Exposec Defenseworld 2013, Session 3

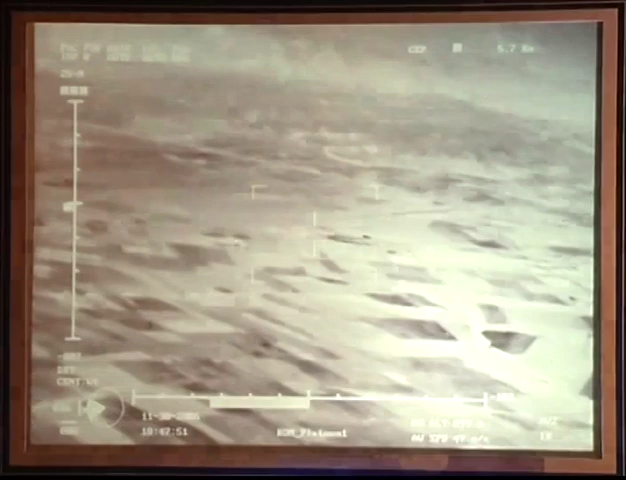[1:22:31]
Και ξαφνικά γίνεται μέρα. Δηλαδή η τεχνολογία υπάρχει και η χρήση αυτών των συστημάτων είναι πολύ σημαντική.
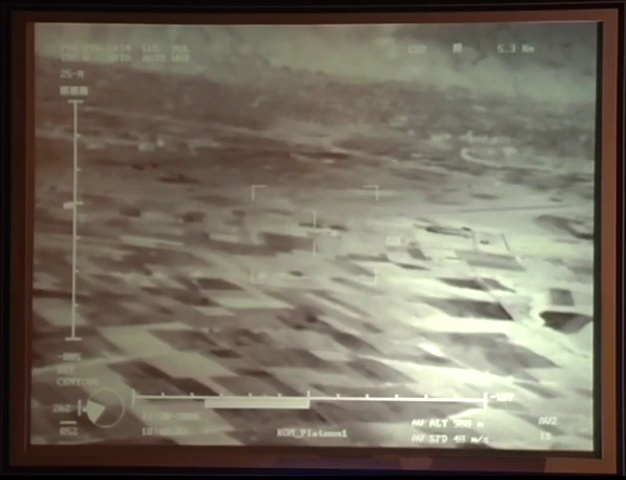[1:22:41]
Είμαστε την ίδια ώρα, από την ίδια τοποθεσία, από το ίδιο ύψος και μπορούμε να δούμε πολύ άνετα, πολύ καθαρά, πολύ ευκρινή όλα αυτά που θέλουμε να δούμε, όλα αυτά που θέλει να κρύψει η νύχτα.